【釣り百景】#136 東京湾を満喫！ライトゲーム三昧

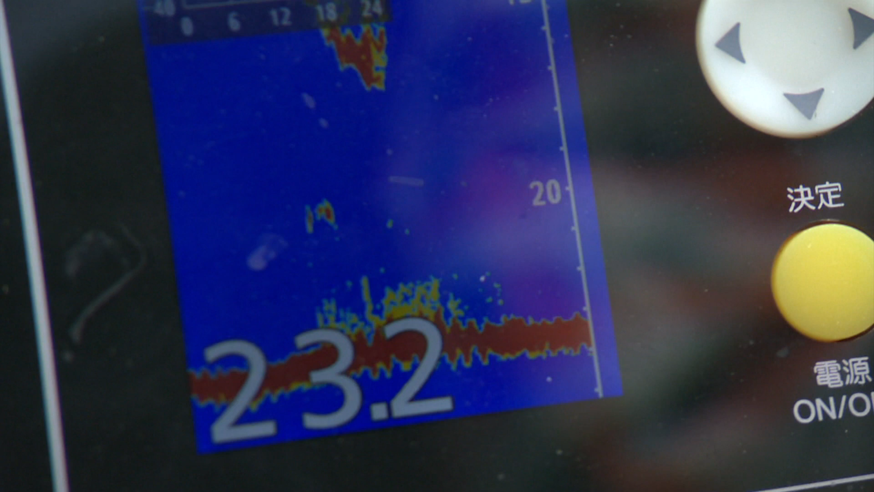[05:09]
下に映ってるのみんなアジですねへーもう今、入れ食い状態な感じになってます
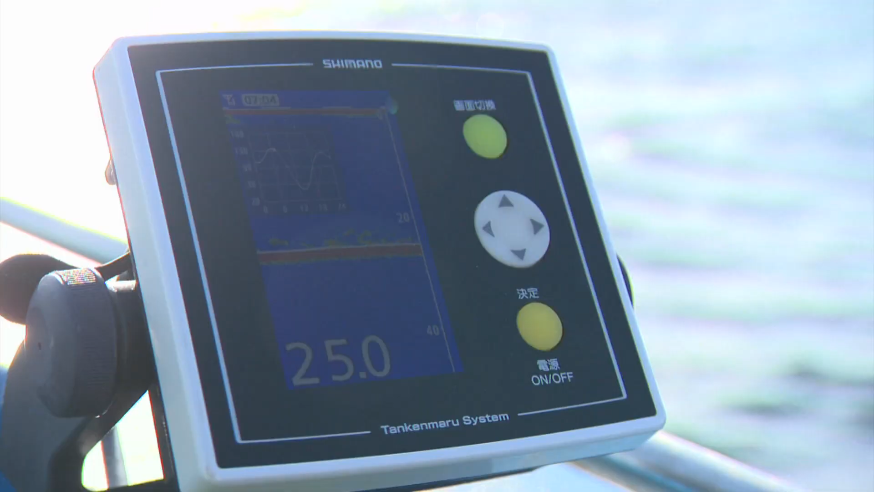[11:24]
下も反応があっ、ありますねこれ、黒鯛ですか?